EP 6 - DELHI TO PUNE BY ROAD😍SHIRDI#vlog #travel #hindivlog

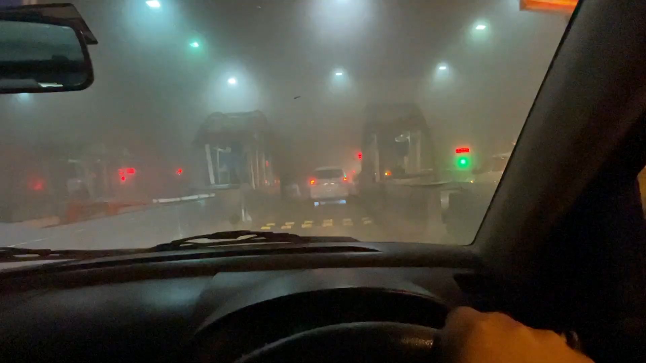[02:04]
किसी भी एक टोल पे सकते हो गई, टोल फाड़ लिया है, लेकिन रोड का कुछ फायदा तो है नहीं, दिख तो कुछ नहीं रहा। चलो भैया कौन आगे जा रहे